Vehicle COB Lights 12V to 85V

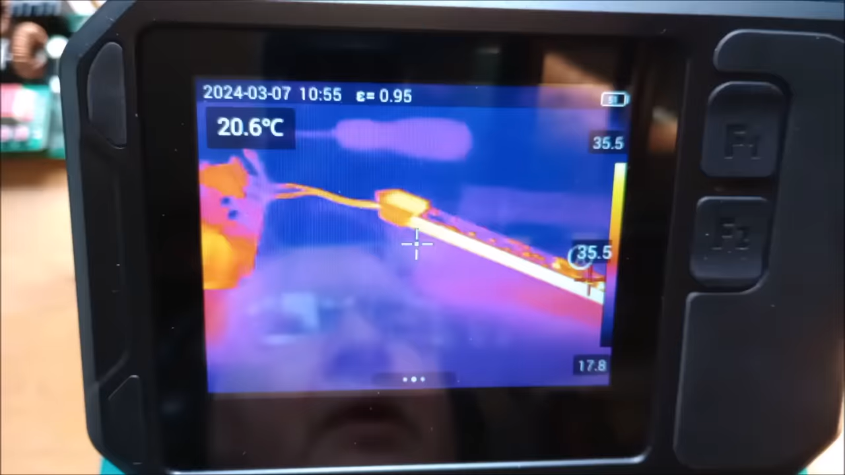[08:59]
On screen: spot 20.6°C
now of course we've got the problem here that um the aluminium back side of this tends to reflect
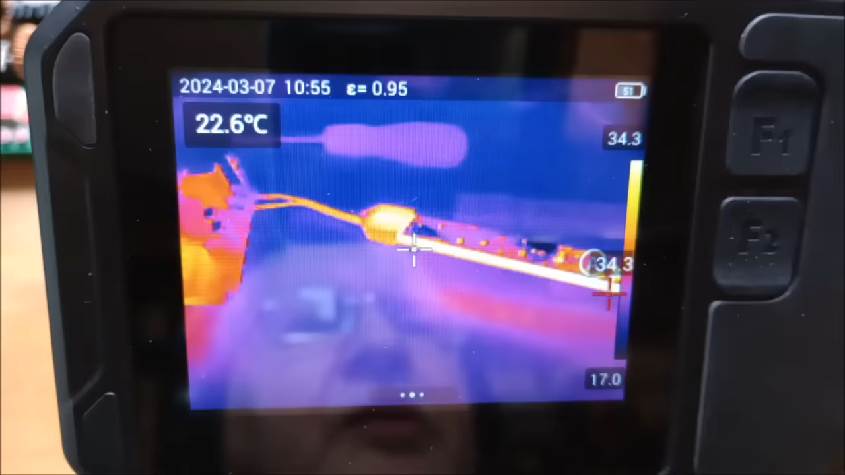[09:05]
On screen: spot 22.6°C
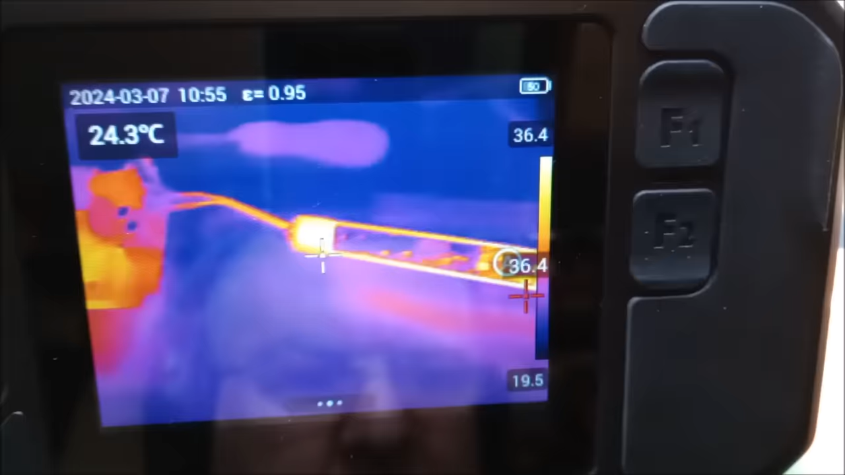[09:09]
On screen: spot 24.3°C
and so we get some strange uh temperature readings but actually interestingly where there's sort of
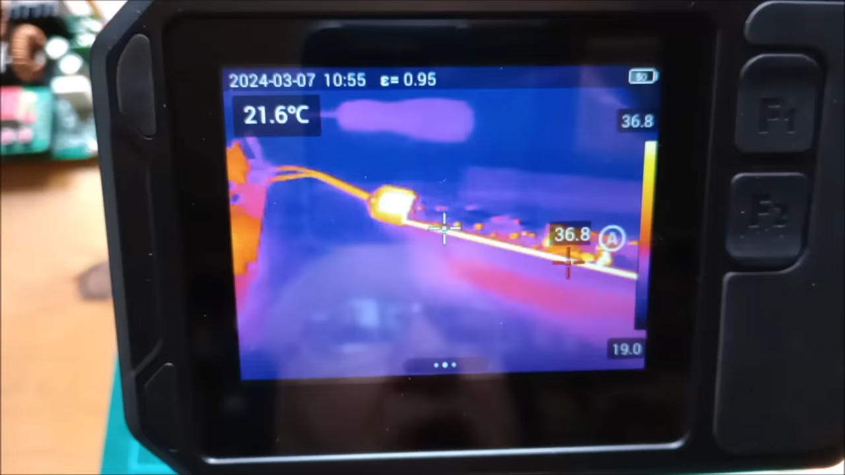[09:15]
On screen: spot 21.6°C
muck on this you're getting accurate readings or sensible readings so about 36 degrees let's do it from the front okay about 38 degrees so possibly this could get up to about 40 degrees um this
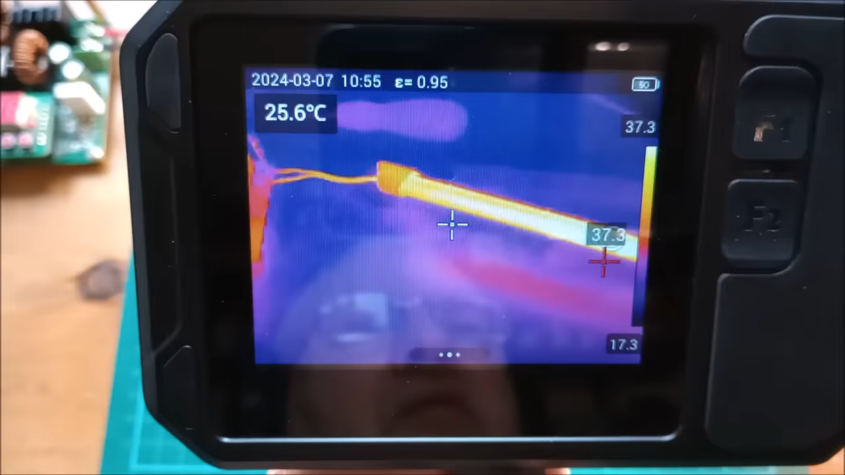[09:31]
On screen: spot 25.6°C
original strip light now let's check one of the new buck converter style cob leds right switch that on at
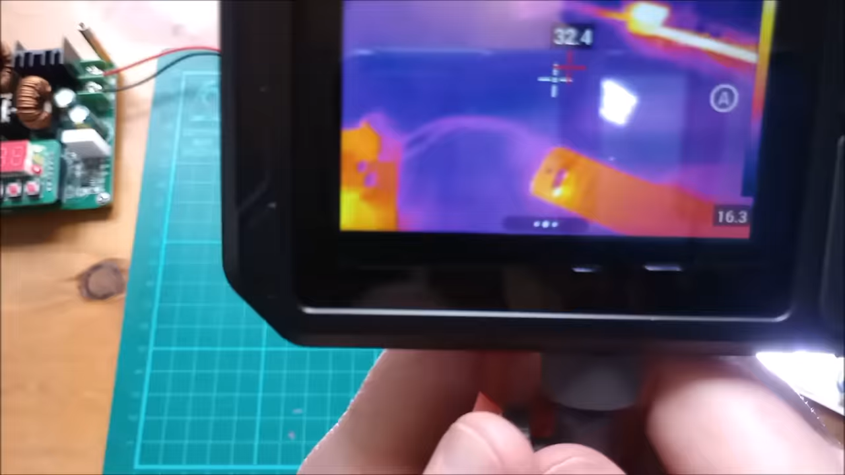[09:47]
thermal imaging what's the hottest part looks like
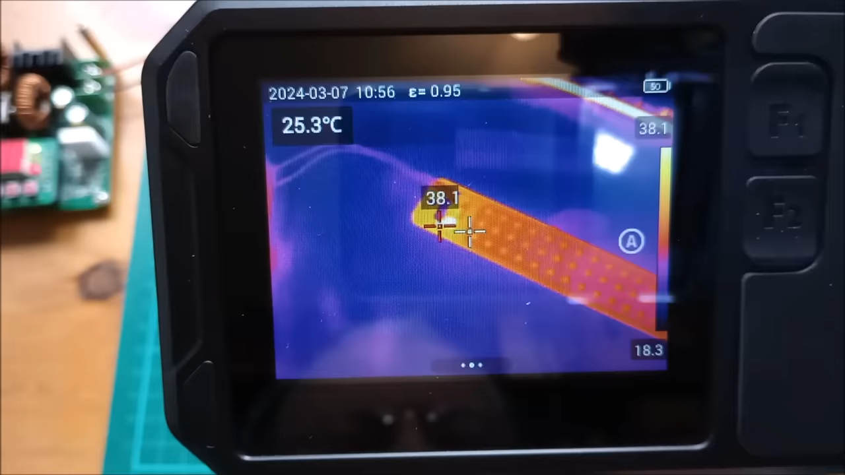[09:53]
On screen: spot 25.3°C
it's the inductor at the moment is that the hottest part
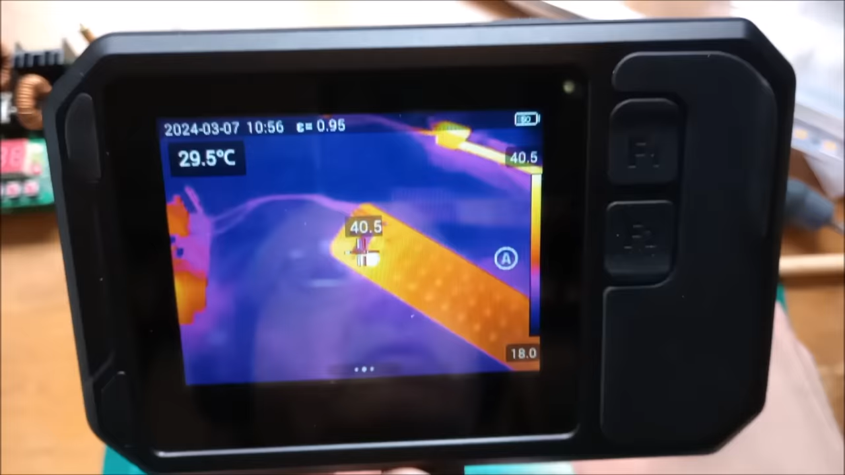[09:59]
On screen: spot 29.5°C
yeah i think that's the inductor and
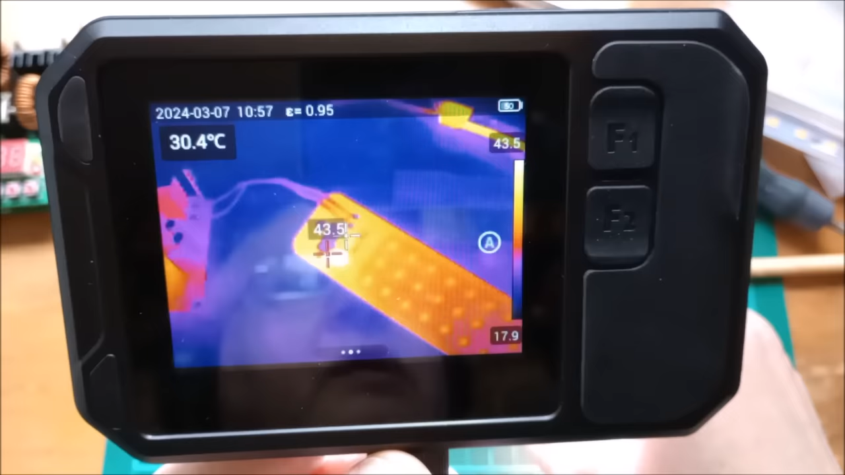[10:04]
that's quite quickly got up to 43 degrees i'll just leave this for a bit let it get warm
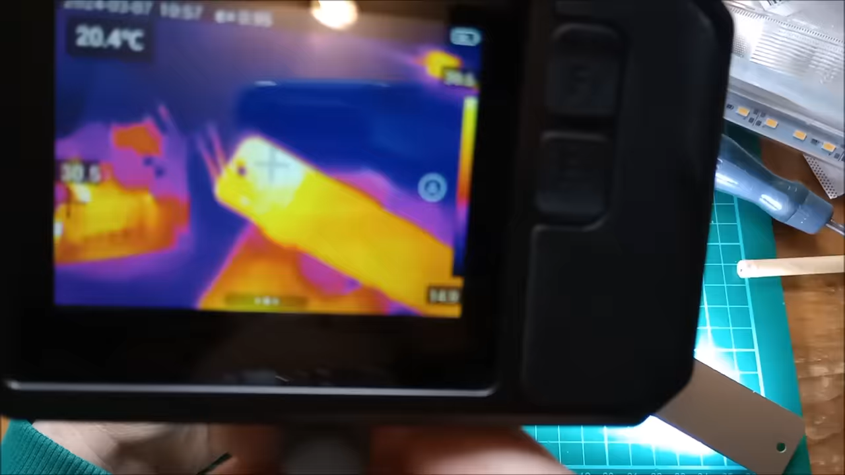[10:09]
right
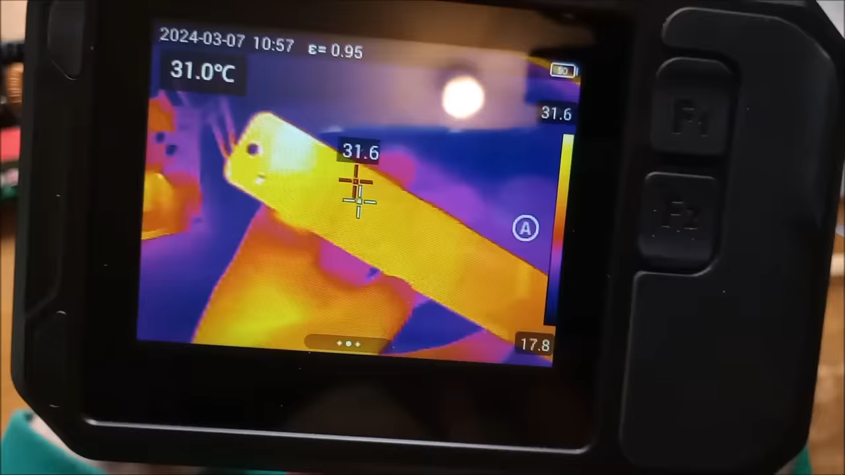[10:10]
On screen: spot 31.0°C
if we look at the back side of it that's showing 32 degrees and you can see
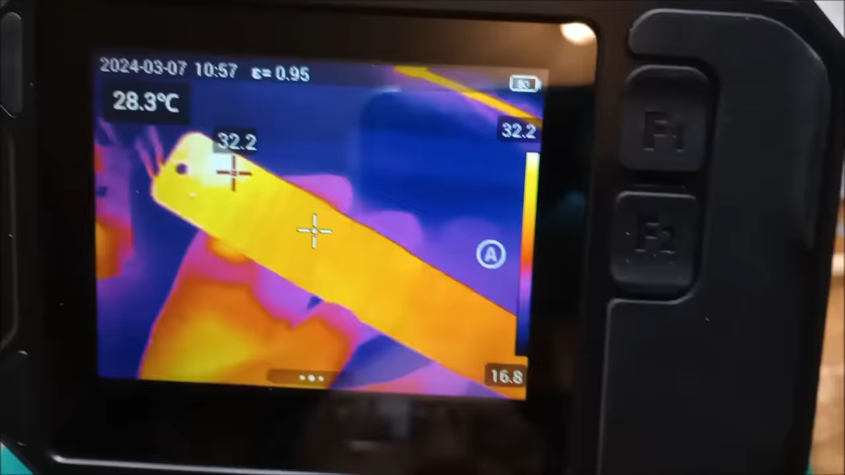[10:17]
On screen: spot 28.3°C
that as i come down it look at the big number in the top left there as i move
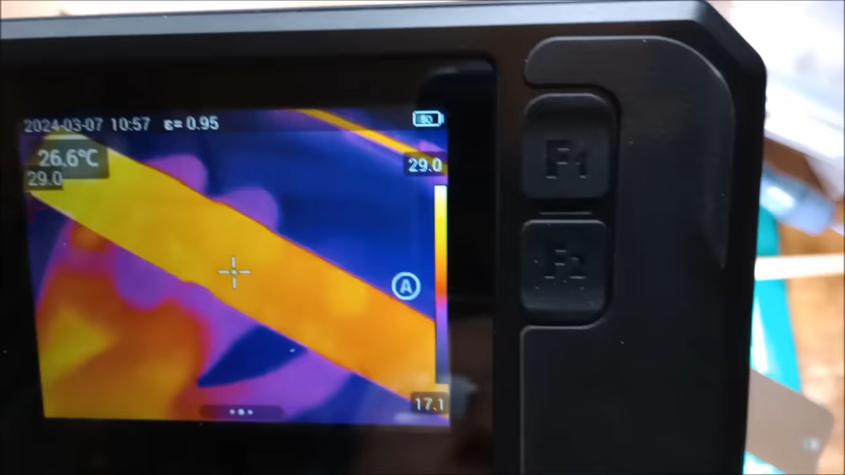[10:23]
On screen: spot 26.6°C
towards the buck converter end it's getting hotter and hotter right up to 33 degrees
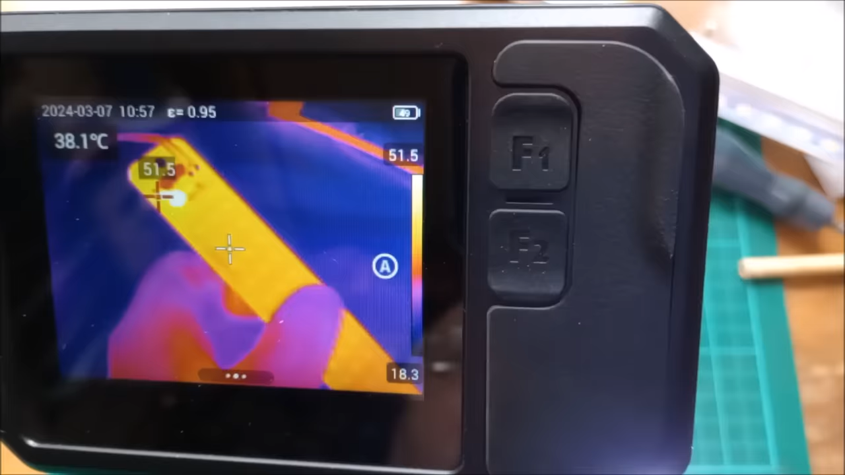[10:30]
On screen: spot 38.1°C
and if we look at it from the front that inductor is very warm
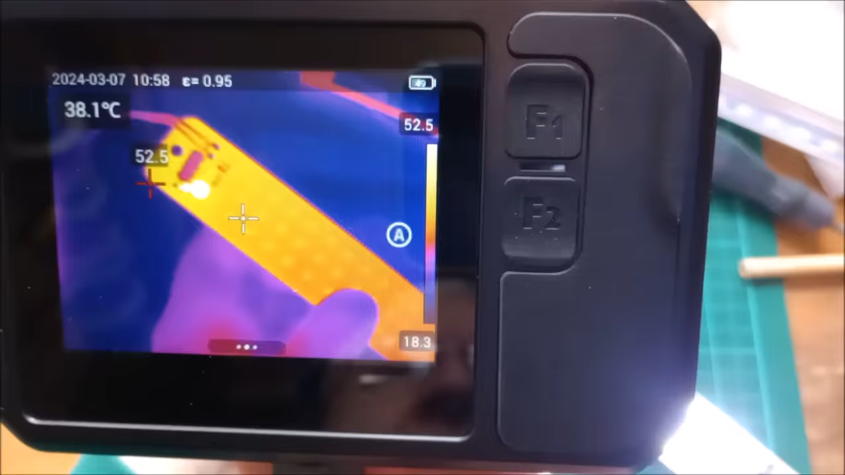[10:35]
On screen: spot 38.1°C
52 degrees and then look at
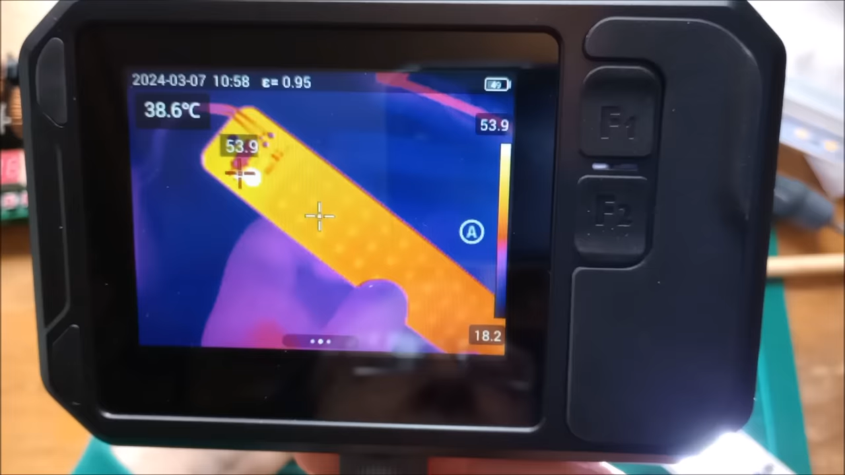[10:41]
On screen: spot 38.6°C
the big number that's the center spot 38 and move down 34 oh 42 in the
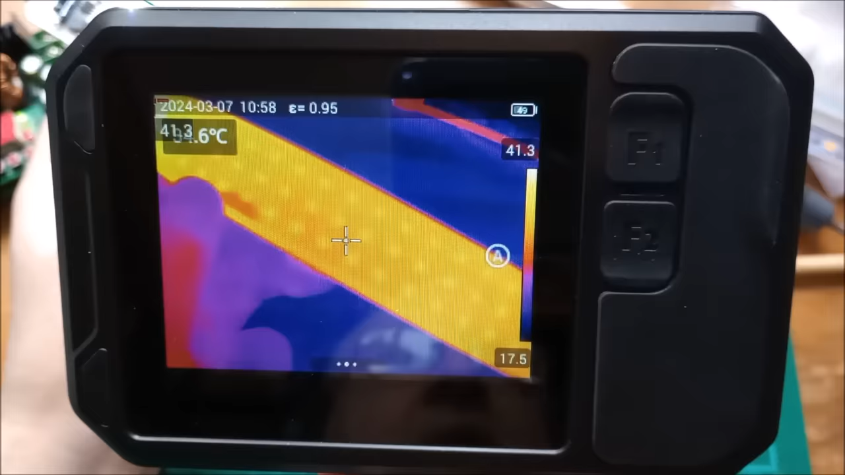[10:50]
middle but that's perhaps where my fingers were so i mean it looks like the temperatures are similar
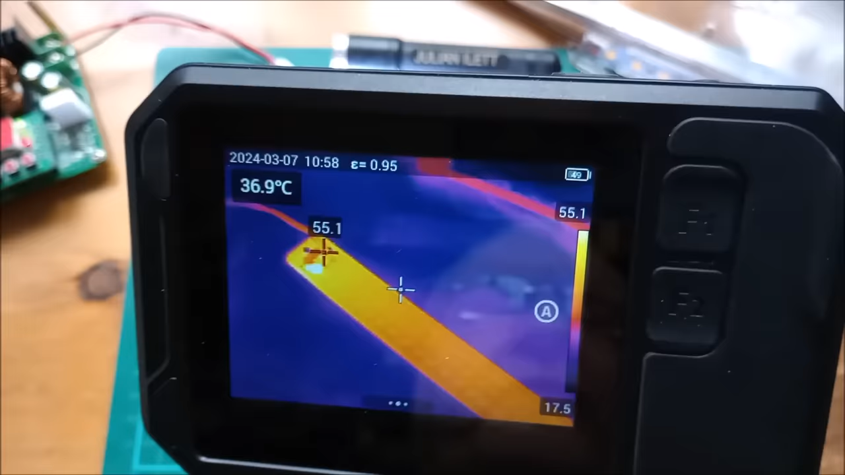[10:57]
On screen: spot 36.9°C
although actually where the um the the butt converter is it's quite a bit